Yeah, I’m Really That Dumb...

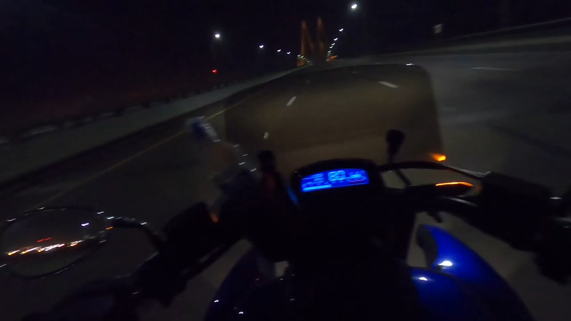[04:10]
And as long as I'm talking while I'm riding, the bridge I'm going over right now is the Fred Hartman Bridge. It's a big, big bridge and it runs east-west. So when you get a strong north or a strong south wind, it will blow you all over the road. Currently, I'm riding in like the second lane. There's four lanes there.
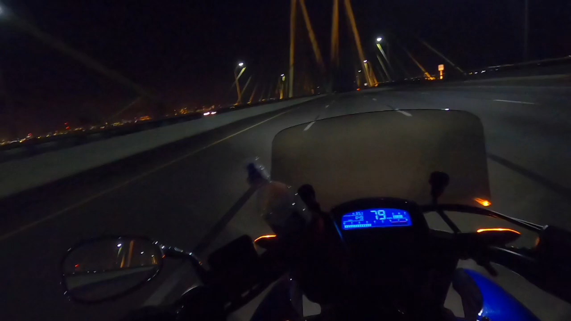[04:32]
And I have been in the far left lane and got blown to the far right lane when you're riding during the winter and have that north wind come through. Well, what little winter we have. But if you look up to the left right there, you're going to see all those lights. That's all the plants, all the refineries, what keeps the ship channel open. These plants and these refineries make a lot of money for a lot of people.
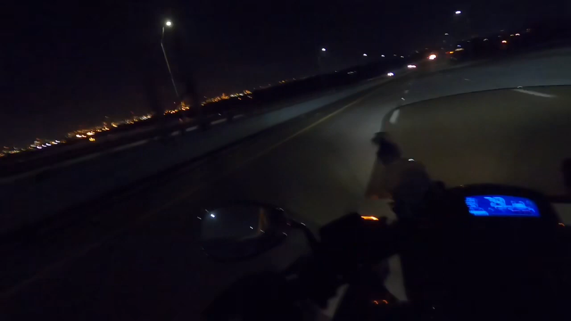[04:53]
It's one of the reasons that Houston has as strong of a job market as it does in the surrounding area. So grateful to have the job I have. But you can see I like to ride in the country because this ride to work here is nothing more than, you know, refineries and chemical plants and distillation towers. And it gets old kind of quick.
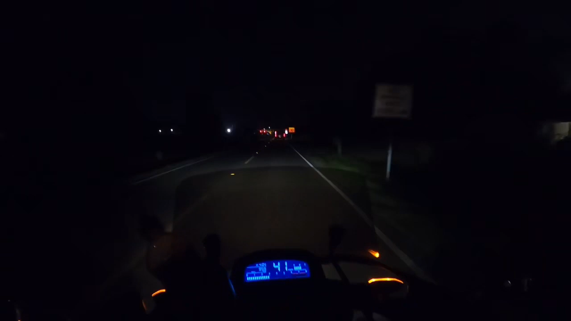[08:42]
It's kind of nice to have a job to take care of the family and be able to afford motorcycles and motorcycle parts and, you know, put kids through school and all that good stuff. But luckily, there's a good old Chevron station sitting there that's nice and well lit and got an open parking lot.